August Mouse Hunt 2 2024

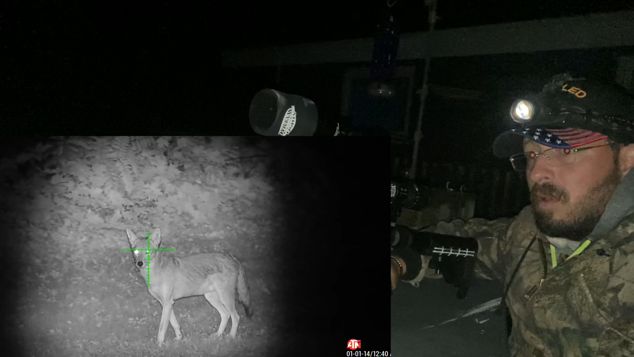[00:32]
But definitely was the right decision. He needed to be put down. No eating critters in my yard.
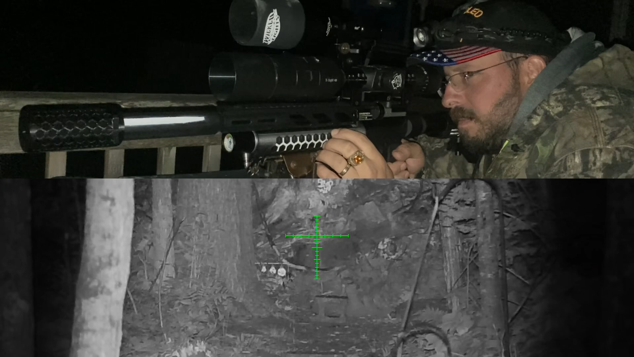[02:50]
Yeah, it was right over his head. So, he's not coming back for a little while. I scared him pretty good.
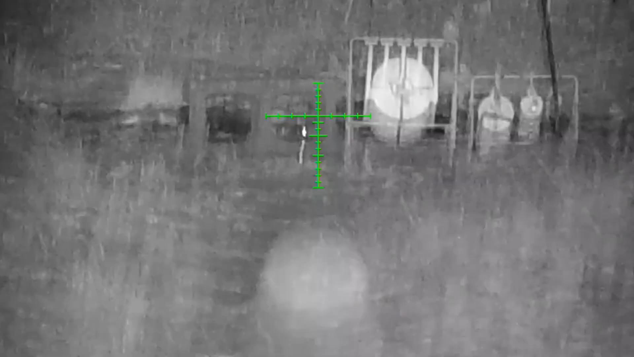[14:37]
He's scared, but he's coming back.